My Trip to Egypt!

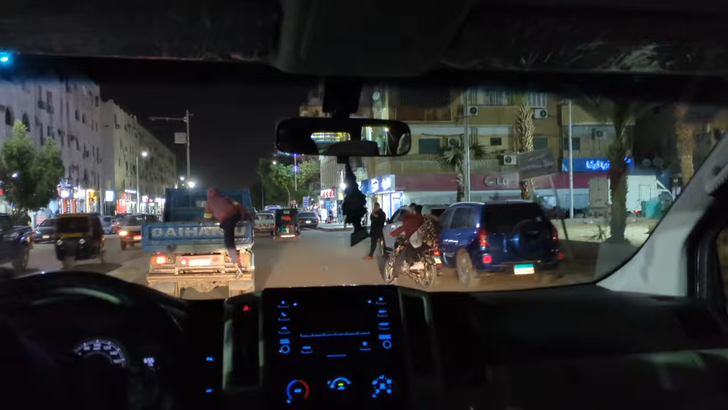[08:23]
On our way back from the Temple, we saw this young boy here jump onto the back of the truck to hitch a ride.
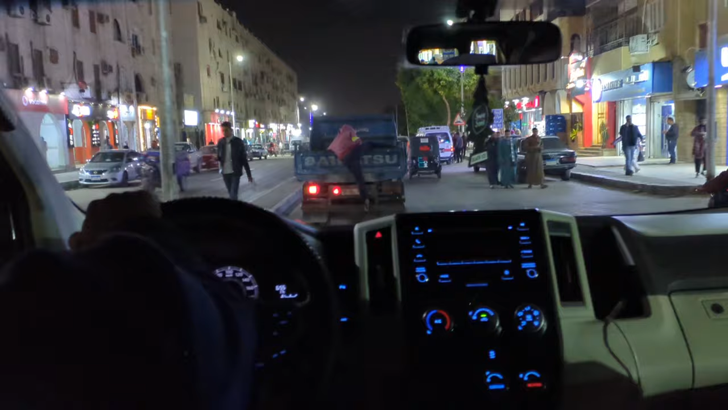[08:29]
This kind of thing was a common occurrence all throughout our travels in Egypt. Very brave and daring.